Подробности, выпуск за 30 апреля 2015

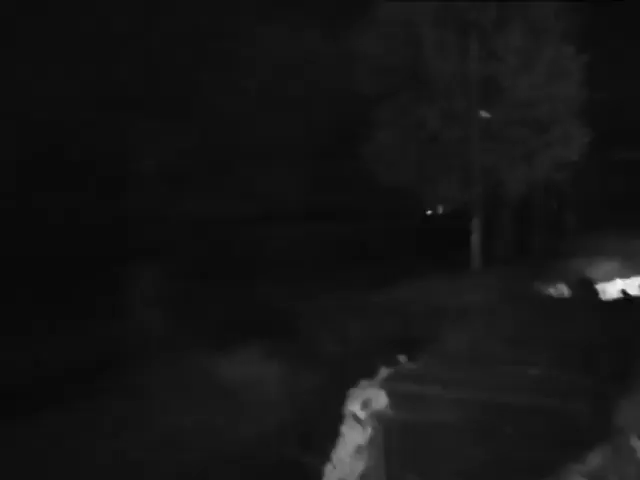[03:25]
В полном мраке, с выключенными фарами, на ощупь, десант выдвигается за нашу линию укреплений.
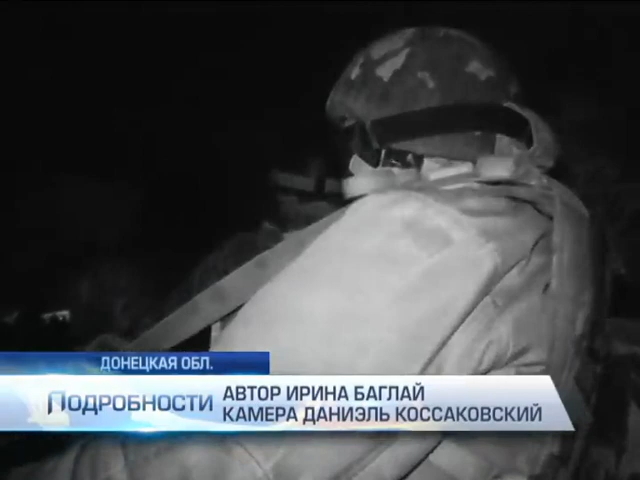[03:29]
Позади Авдеевка. Точка назначения фактически тыл врага. С трех сторон огневые позиции боевиков. Они внимательно следят за передвижением нашей техники под Донецком.
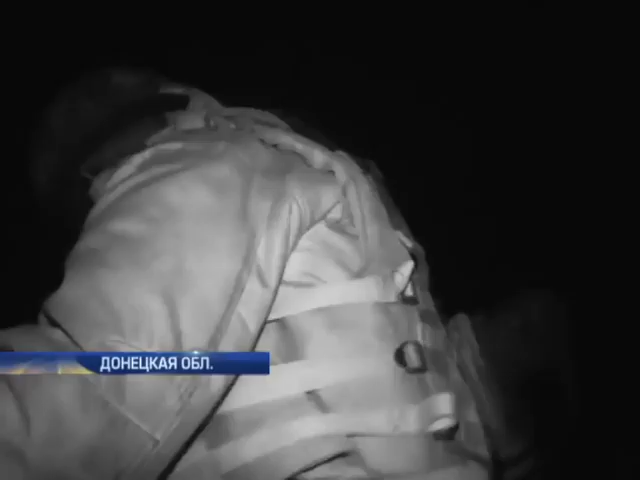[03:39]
Замечают, сразу накрывают смертоносным огнем. На десантирование, секунды.
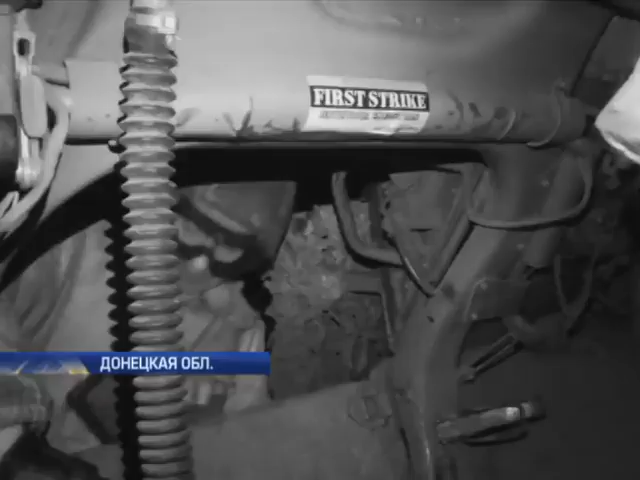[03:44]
Высаживаемся в чистом поле.
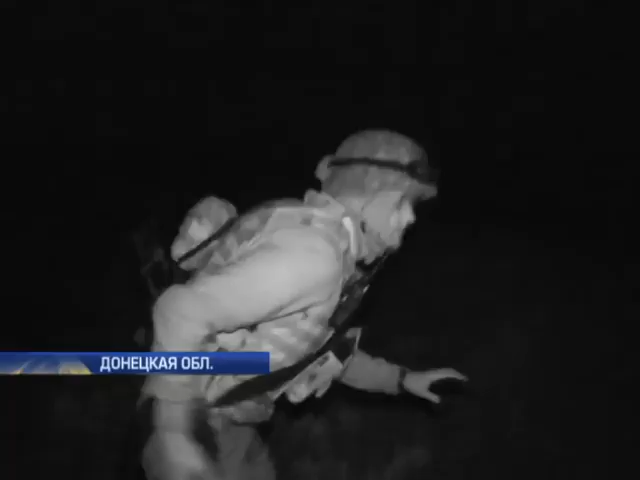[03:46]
Единственное укрытие БТР. Действия десантников четко отработаны.
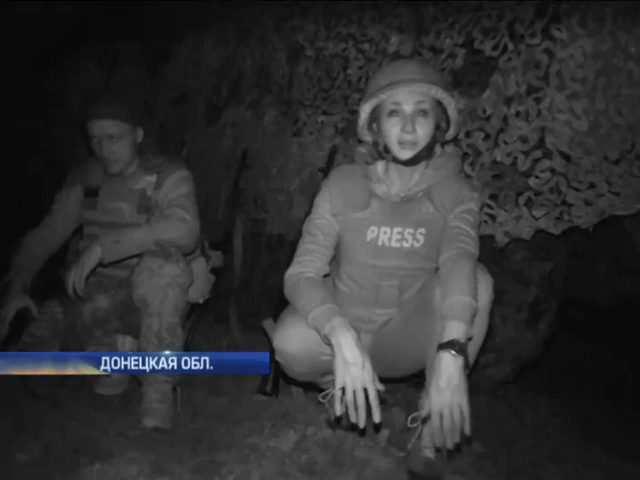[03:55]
Без суеты и лишних разговоров за броню. Несколько минут ожидания и на позицию.
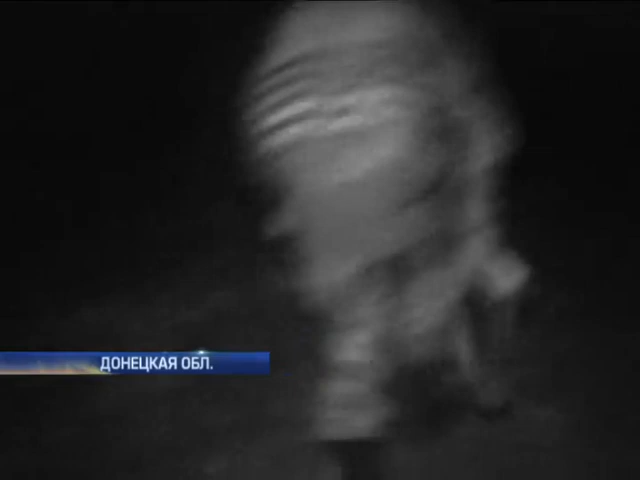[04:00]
Тишина обманчива, говорят бойцы. Противник совсем рядом.
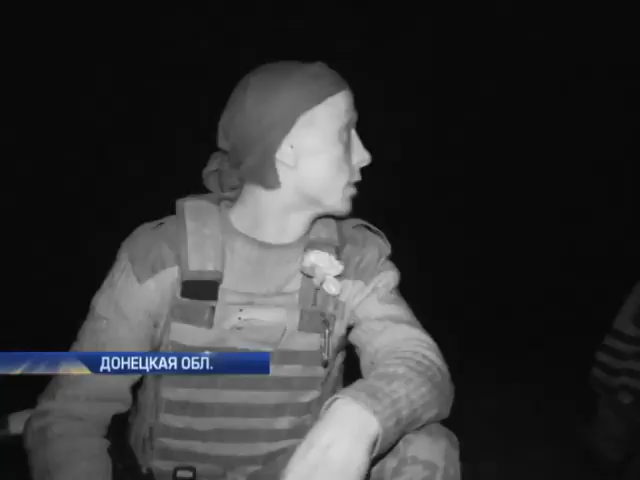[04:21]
Они пробивают. Был беспилотник. Через пять минут обстрел начался.
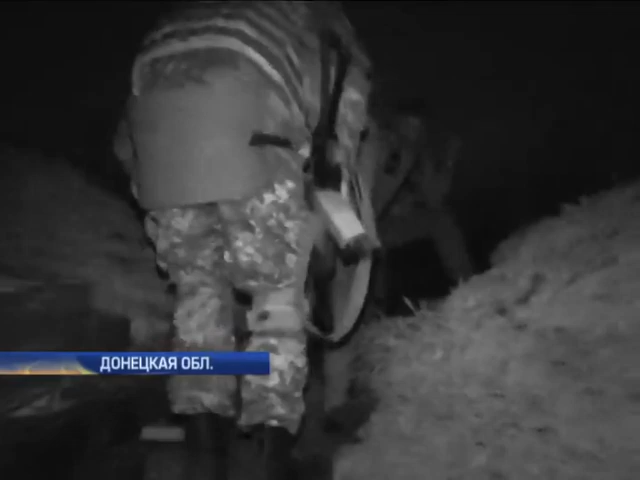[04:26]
Напряжение нарастает. Бойцы обязательно должны выполнить задание. Поле. Тут нет где схватиться.
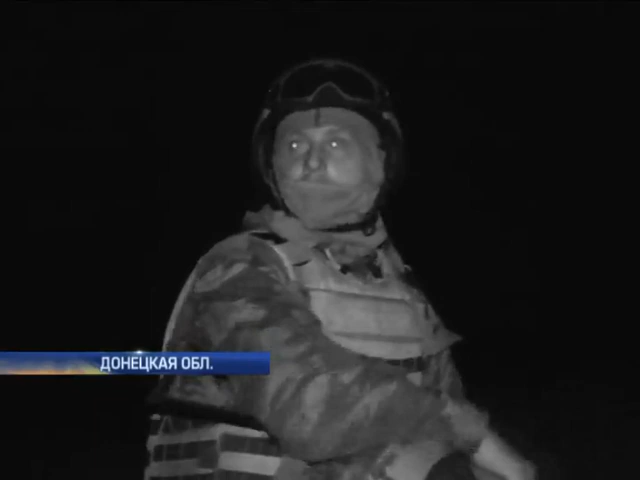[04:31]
Тут нет бетонных каких-то плыв. Тут вся земля, что-то. Чи дерево. Она стратегически важлива. Потому что тримает узел железнодорожной дороги и автомобильной дороги.
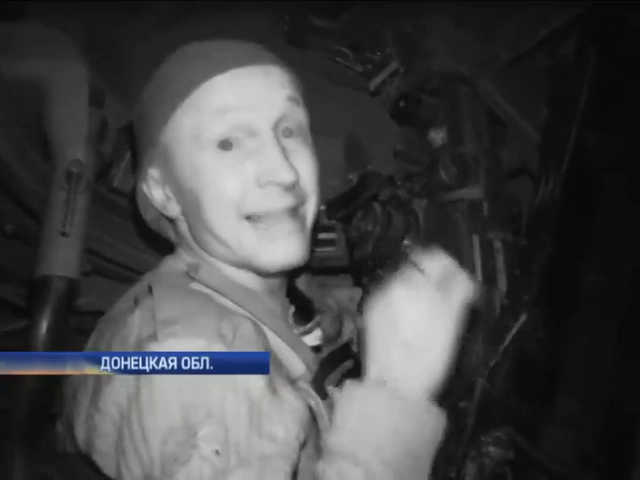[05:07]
Это главное орудие десанта. Пока оно стреляет, все живы. Наша лялька.